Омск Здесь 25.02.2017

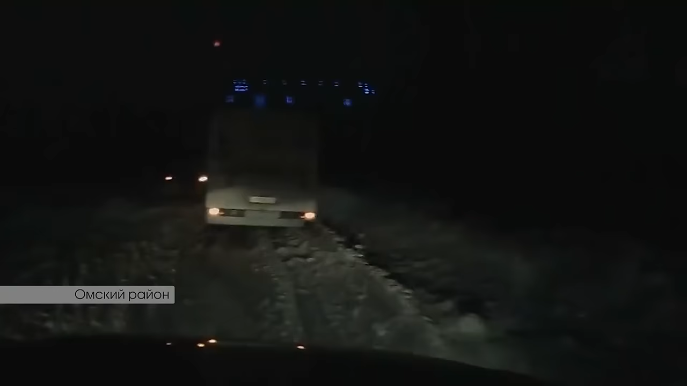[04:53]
В удручающем состоянии оказался и сам Красноярский тракт. На сугробу выше человеческого роста жаловались и жители микрорайона Ясная Поляна и села Красная Горка.